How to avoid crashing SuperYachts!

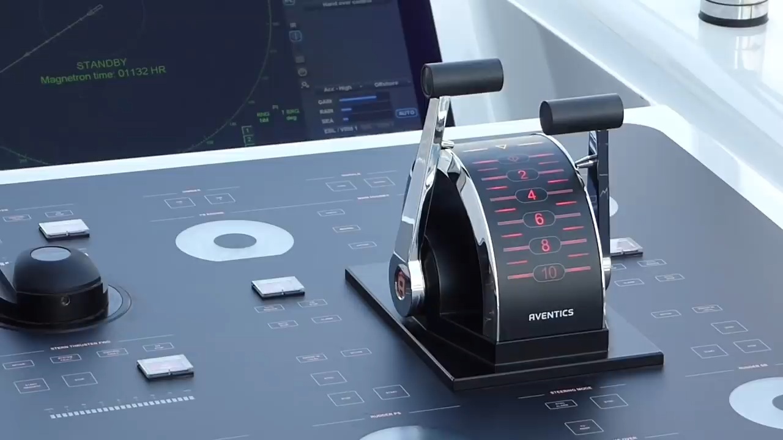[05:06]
in the sunshine there's light shining down on the any screens that are out there and it's
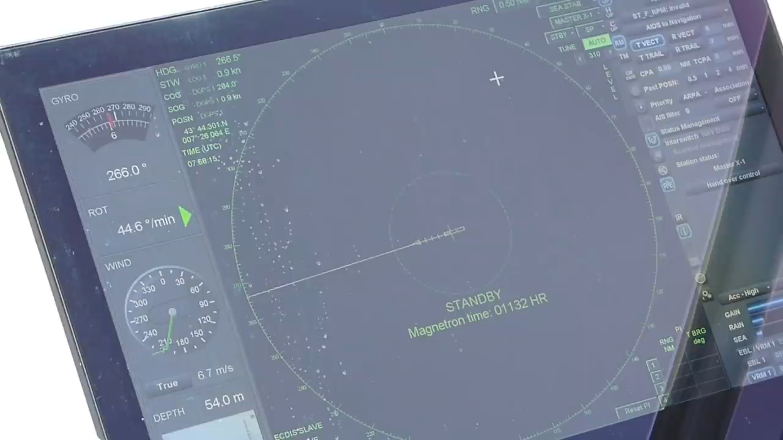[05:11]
kind of tricky anyway that's one thing the other thing is even though you're looking at a camera view of the aft